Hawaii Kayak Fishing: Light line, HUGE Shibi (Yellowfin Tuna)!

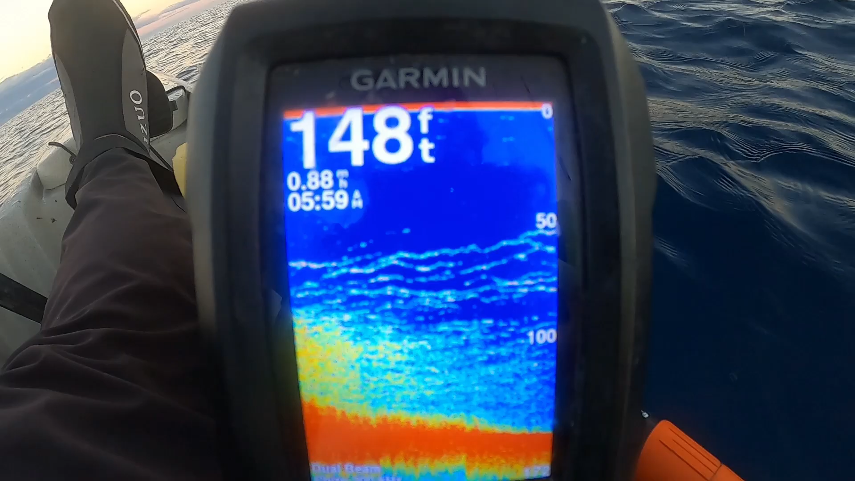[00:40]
On screen: depth 148 ft
I'm tempted to drop my sabiki down there, but I know there's no one gonna lose it. Never gonna make it past whatever that is. Oh, big.